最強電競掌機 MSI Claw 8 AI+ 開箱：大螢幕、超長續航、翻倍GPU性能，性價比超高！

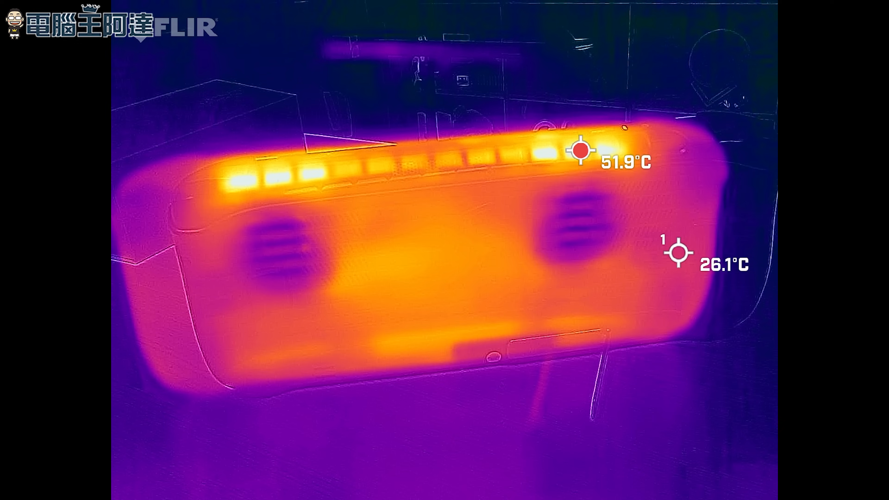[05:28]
手把跟機身背面的溫度也不高主要發熱點就是在上方的出風口整體來說這個散熱表現是
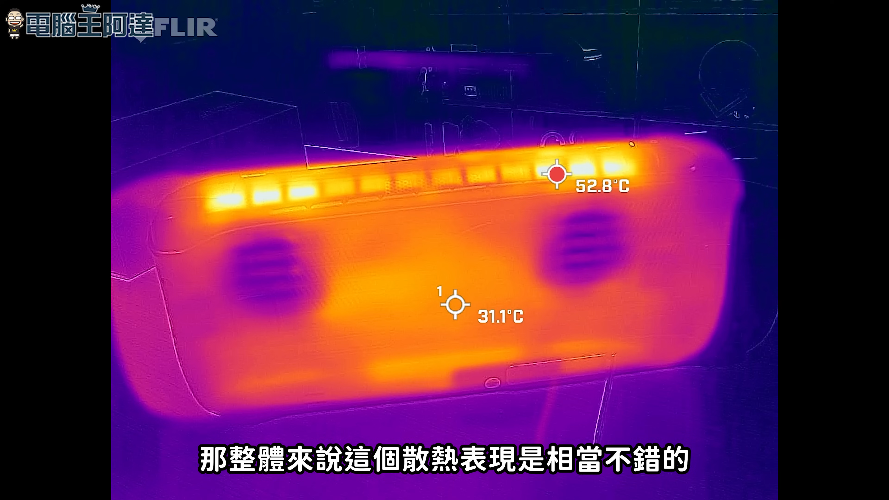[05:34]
相當不錯的硬體規格部分則